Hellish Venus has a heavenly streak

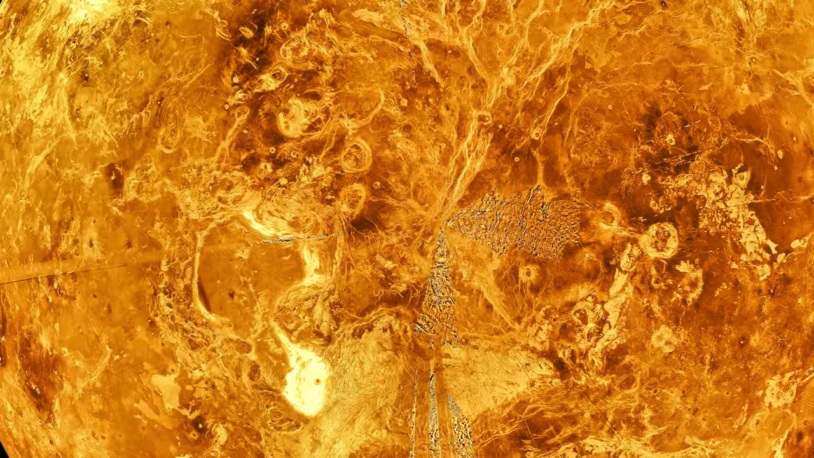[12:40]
lying beneath its thick atmosphere, exhibits a unique landscape unlike that of other planets,
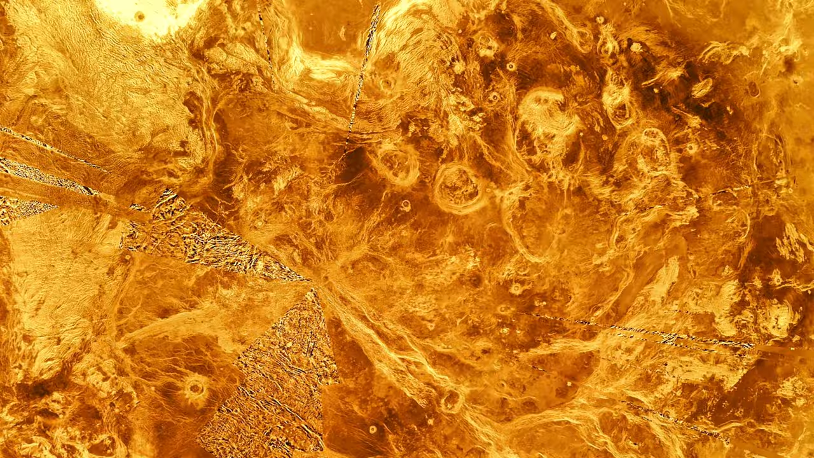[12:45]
characterized by the absence of visible craters,
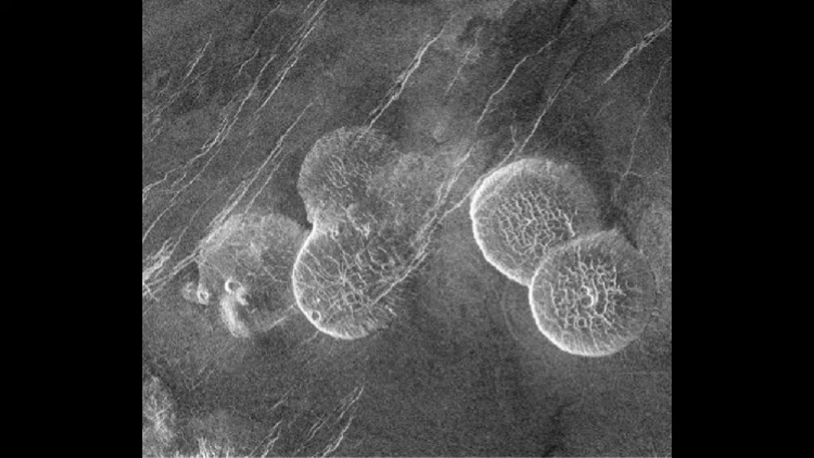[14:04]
They signify regions where the planet's lithosphere, its outer rocky layer,
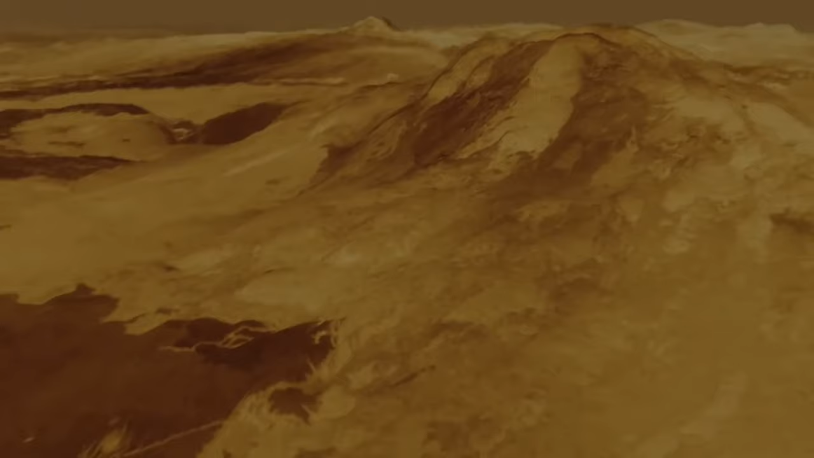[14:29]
A wider view, looking from above,